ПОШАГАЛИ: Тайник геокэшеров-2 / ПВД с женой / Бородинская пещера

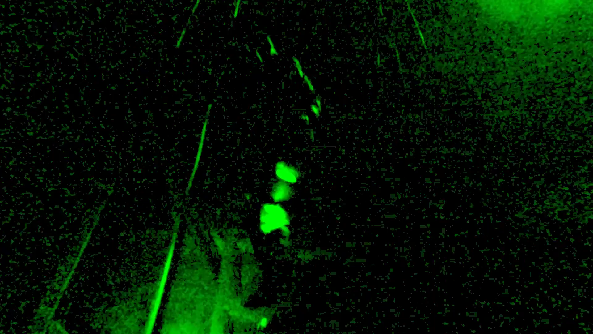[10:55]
К сожалению, конечно, в пещере здесь ничего не увидишь.
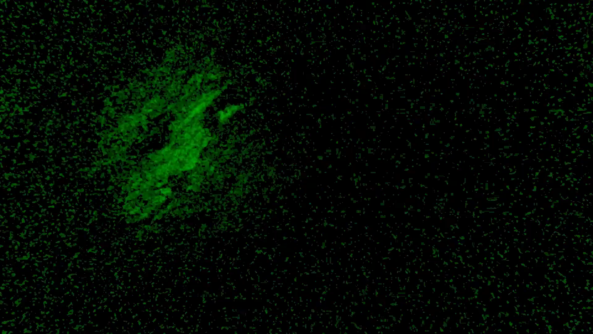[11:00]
Мощности фонарей и камеры не хватит. Пробить всю эту даль.
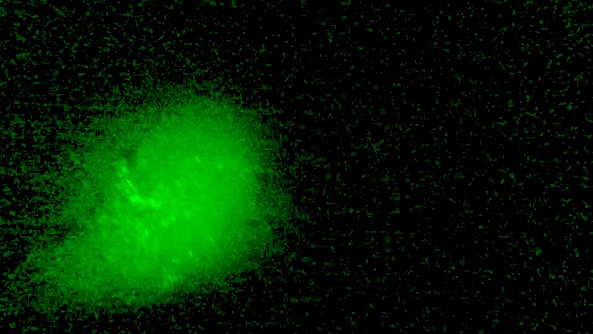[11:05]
Офигеть. Классно, да? Да.
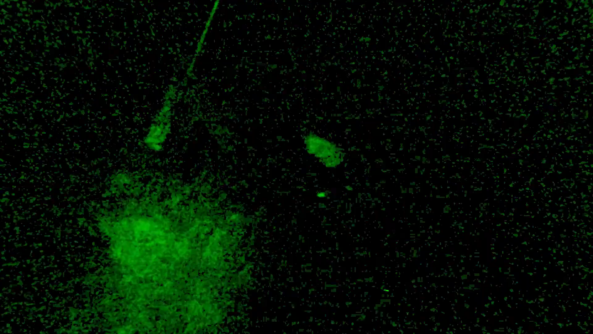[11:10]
Такие сталактитовые наросты здесь, пещерки у нас.